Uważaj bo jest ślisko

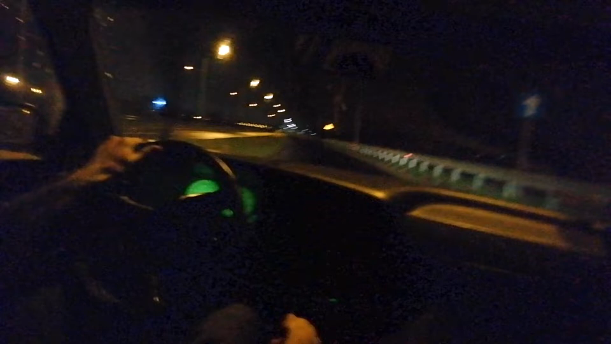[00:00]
No jest kurwa ślisko No przesadziłem Ale co proszę państwa? Była dopiero rozgrzewka Idziemy na rondo To była rozgrzewka, bo już tu łakuje drugi schocik Proszę, zdrowie na budowie Nic nie widać, ale knap wali dwusetkę Dwuski jakiej? Czystej żubrówki Oczywiście, że żubrówki Żubrówki zmanej też osiedlówki Żubrówka, osiedlówka, samica żubra Nic już tam nie stoi Możesz kurwa napierdalać Stary, jak będziesz napierdalał To uważaj, bo jest naprawdę ślisko O!
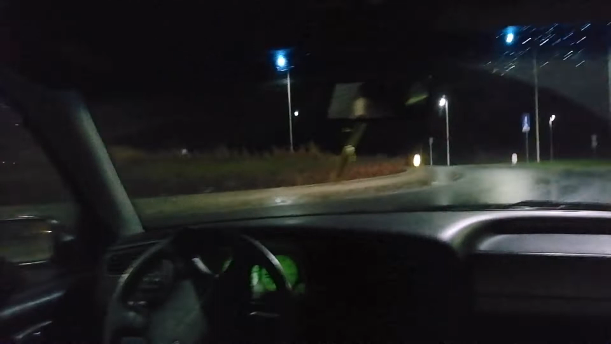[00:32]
No i był krawężnik, proszę państwa Ty stary, ale nie Czekaj ciebie, bo oni śwają To taksi Chyba Ale nie stawaj tu przed nimi na przypale Stary, jedź dalej Ale, no tak kurwa Wyjazd z ronda